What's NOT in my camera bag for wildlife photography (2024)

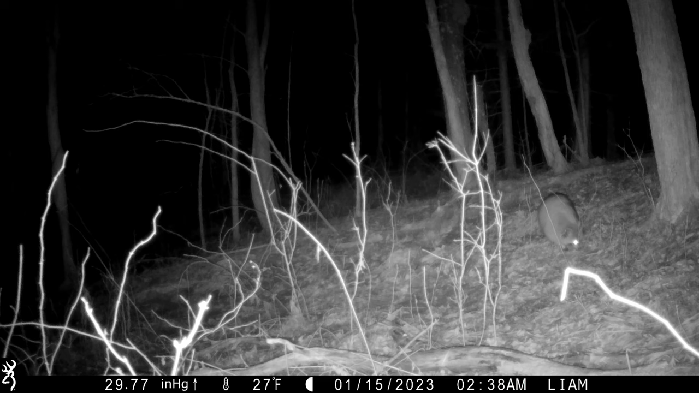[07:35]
I did get one raccoon, broken its head up a tree, and I also got some blue jays that had to have, it must have been feeding on the bird sea that had fallen down to the ground, but this trail cam is going to be ultra utilized this season.